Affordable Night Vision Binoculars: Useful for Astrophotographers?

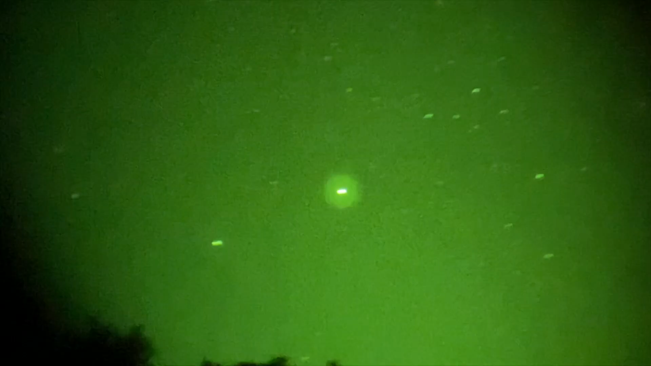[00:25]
Milky Way you could see the comet near wise
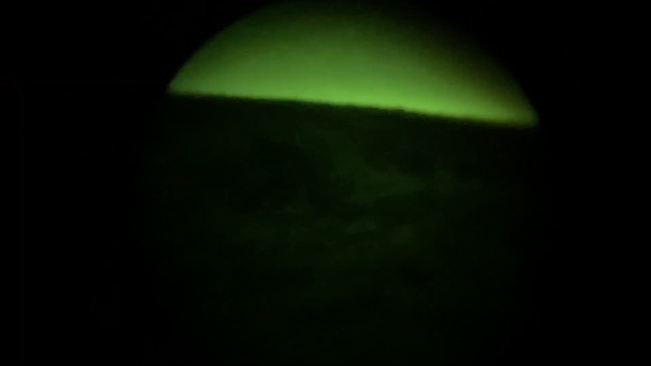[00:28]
amazing it was
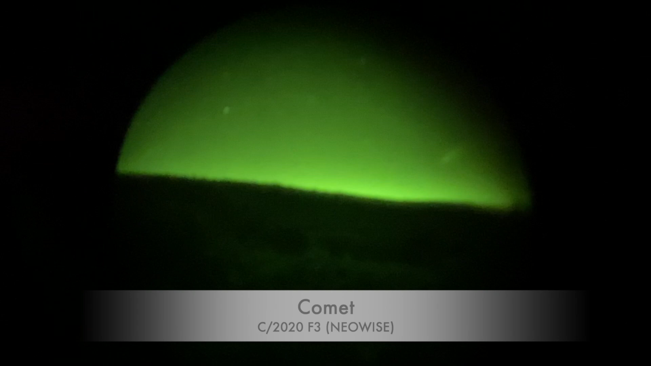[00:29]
fantastic it was amazing but it was about i think two thousand or three thousand